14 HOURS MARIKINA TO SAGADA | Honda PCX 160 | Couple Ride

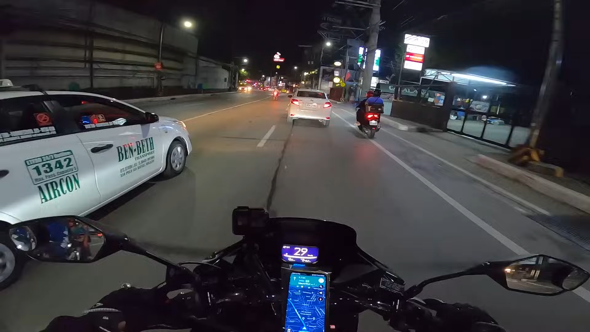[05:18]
Valenzuela na nga. So as usual, katulad ng mga ibang videos namin pag dumadaan dito sa Valenzuela, eh dinadaanan talaga natin to.
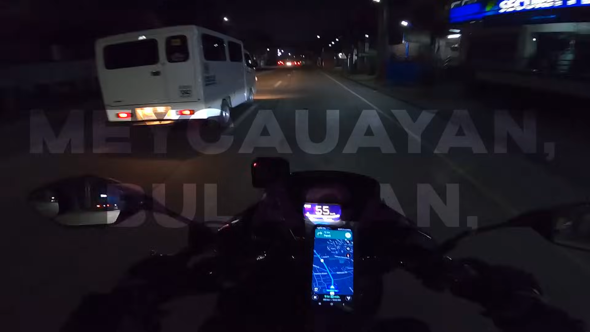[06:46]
Lekawayan, Bulacan. Time check, it's 12:58 in the morning. Meron na tayong 9 hours and 30 minutes. Hopefully hindi na doon traffic
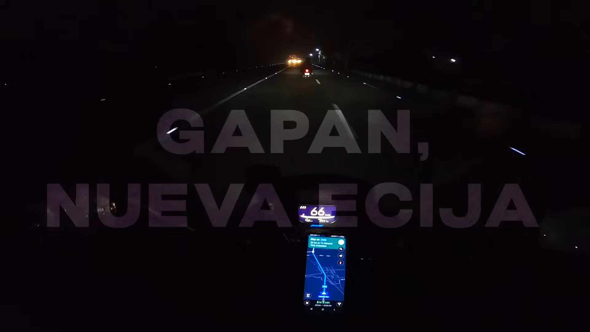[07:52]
Oh, time check, it's 2:23 in the morning.
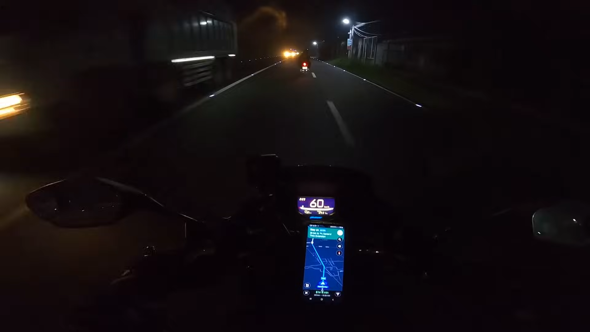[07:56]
At meron na lang daw tayong 318 kilometers. Dapat kalapit na lang po nun.
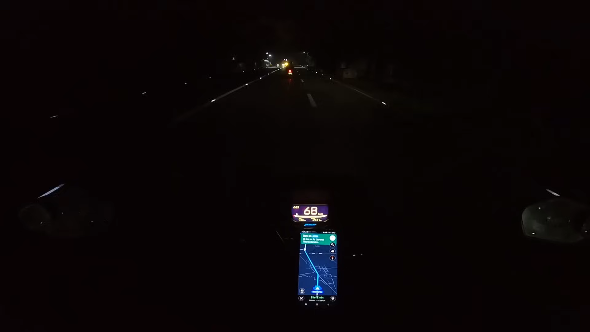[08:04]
318 kilometers. At wala pang nabawas sa ating fuel gauge bar. And 8 hours and 4 minutes na lang daw at nandun na tayo sa Sagada Municipal Tourist, Sagada Tourist Municipal Office, Tourism Municipal Office. So medyo nagkakaroon ng mist ang ating
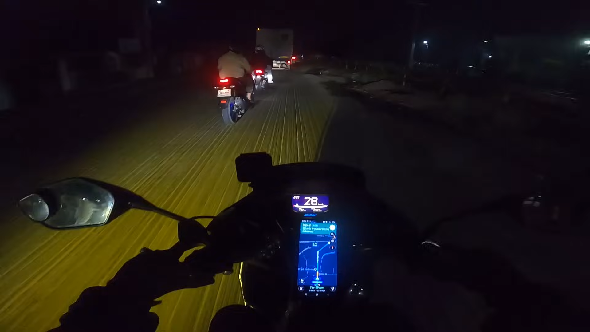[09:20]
Grabe ang haba nito. Parehong kalsada ginan nito. Grabe oh. Delikado pa naman to pag manipis yung gulong mo. Kasi parang sumisiksik dun sa groove nung ano eh, kinayod sa kalsada. Ang lalalim pa. Grabe. Napaka-bright ang nag-isip niyan.
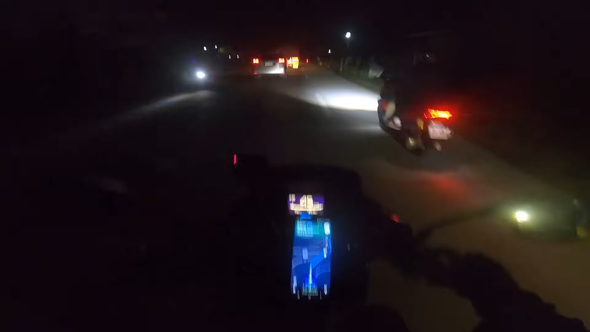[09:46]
Ang oras natin for tonight is tonight, today pala, umaga na pala. 2:30 in the morning. At nakita natin kung gaano ka-difficult ang terrain ngayon dito sa Nueva Ecija. Dahil nagkakayod sila ng mga kalsada. At ang layo, ang haba. Grabe. Alright, so time check. It's 3:47. Nandito na tayo sa pinagpaanan Rizal Pantabangan Roads.
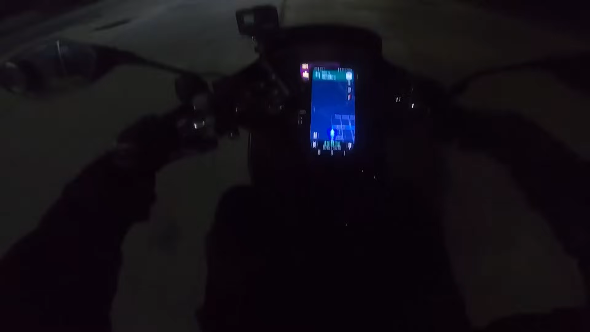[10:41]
So meron na doon tayong 6 hours and 57 minutes. Wow, nasa Baguio na pala tayo. Baguio Funeral Service. Ang ganda naman dito, no?
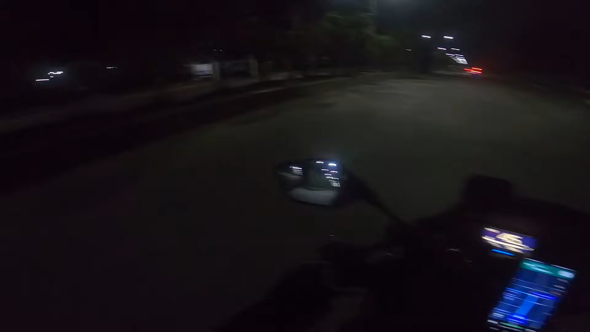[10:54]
Parang well-planned yung area. Dito yan sa ano, Llanera Nueva Ecija.